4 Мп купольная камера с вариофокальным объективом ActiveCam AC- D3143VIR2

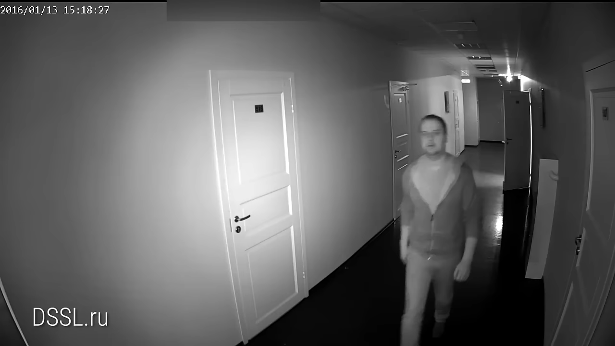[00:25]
Поддерживается режим день-ночь, имеется механический IK-фильтр и IK-подсветка с дальнейшей действия до 25 мм.